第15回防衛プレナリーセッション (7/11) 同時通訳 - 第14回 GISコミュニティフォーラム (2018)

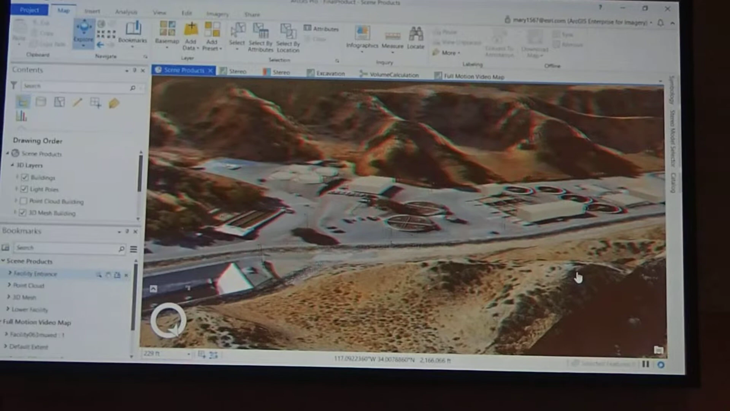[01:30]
ステレオビデオを見ていますこのメガネを使って
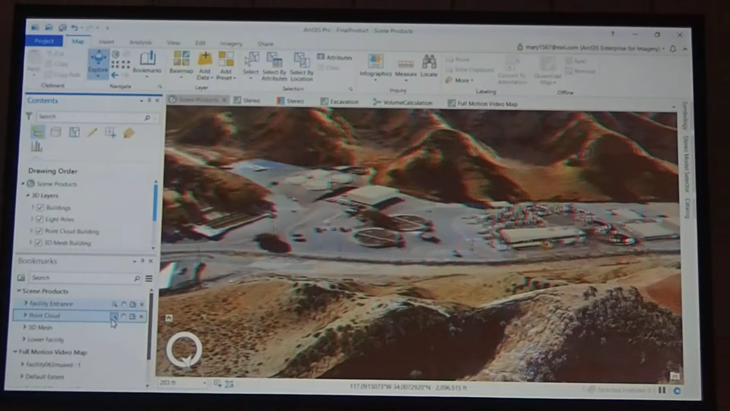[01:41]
そしてこのシーンを見ると
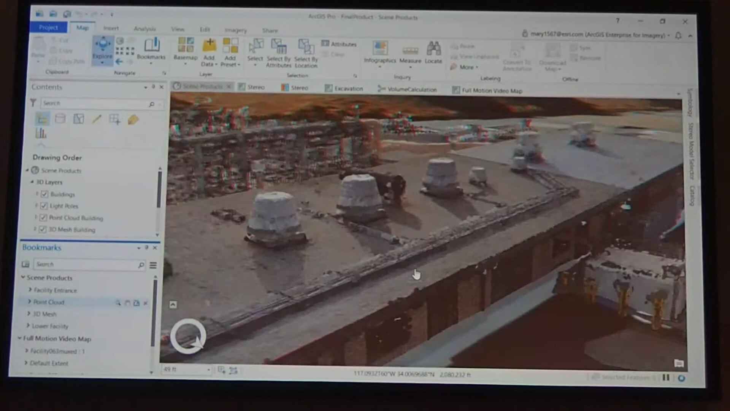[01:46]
明確に震度がありますドローンとマップを使いましてポイントクラウドを見ることができます